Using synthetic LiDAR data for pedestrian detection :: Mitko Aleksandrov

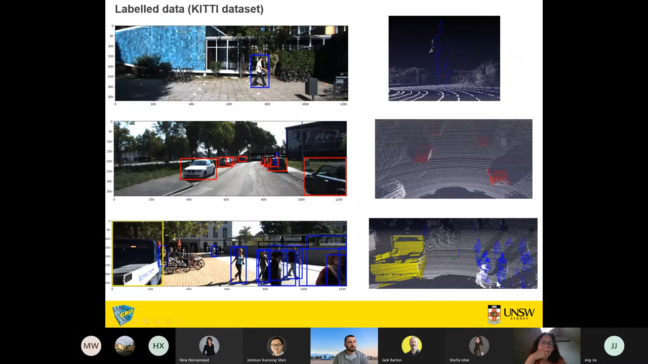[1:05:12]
You will get points encapsulating the agents, or the boxes encapsulating the agents for the first scenario. For the first scenario and for the second scenario, you will get predicted boxes.